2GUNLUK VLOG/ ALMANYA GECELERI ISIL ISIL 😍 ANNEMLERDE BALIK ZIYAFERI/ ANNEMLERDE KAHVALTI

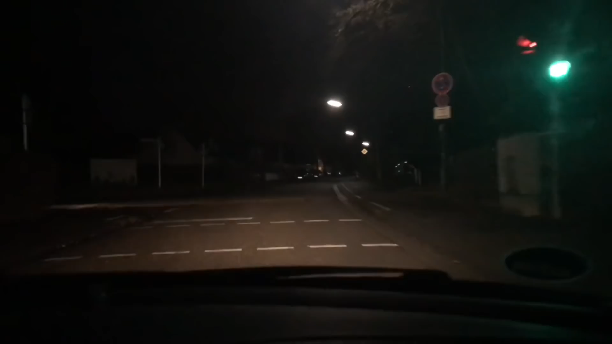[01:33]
Evet, akşam arabayla tura çıktık dermişim. Açıp da mı göstereyim?